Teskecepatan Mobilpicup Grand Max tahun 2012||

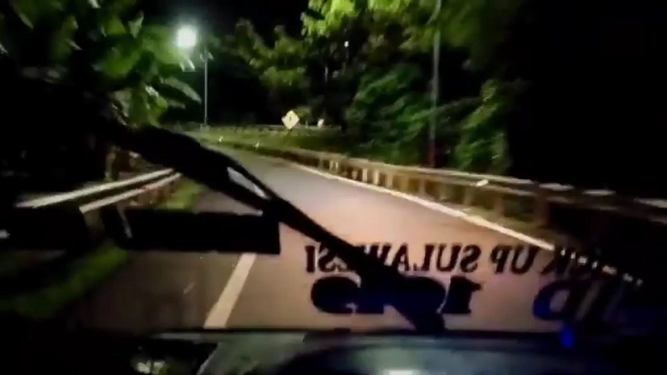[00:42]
Lewat di ini ya, naik di atas. Oke, lewat jembatan layang.